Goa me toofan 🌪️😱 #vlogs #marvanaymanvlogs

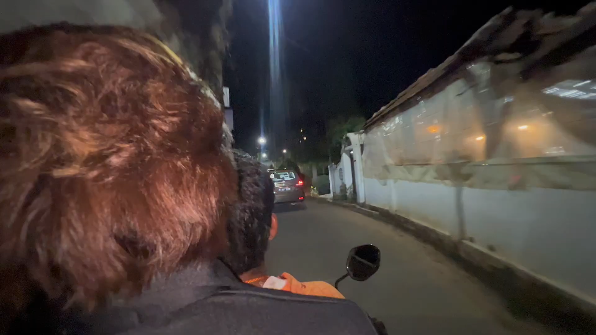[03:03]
और उसी रात में हम लोगों को विपिन भाई एक लोकेशन पे लेकर गए जो कलंगुट बीच के पास था।
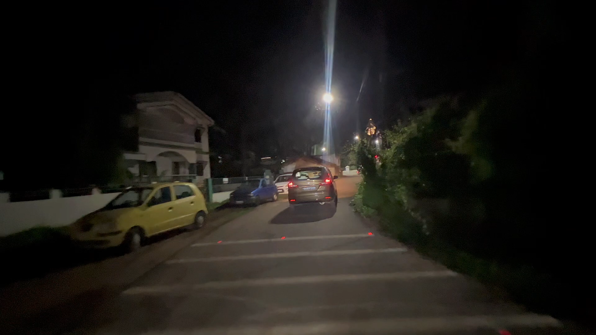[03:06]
अभी वहाँ पे जा रहे हैं और इसके बीच में एक जो
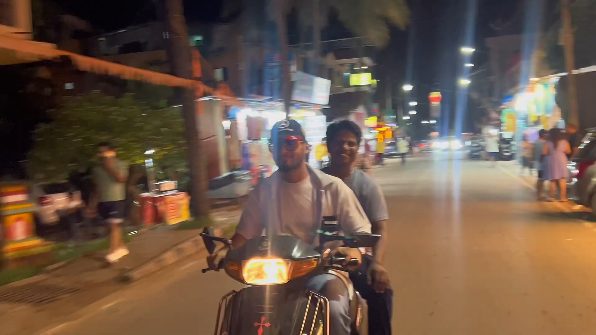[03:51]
ये डेविड भाई की गाड़ी थी और वही चला रहा था।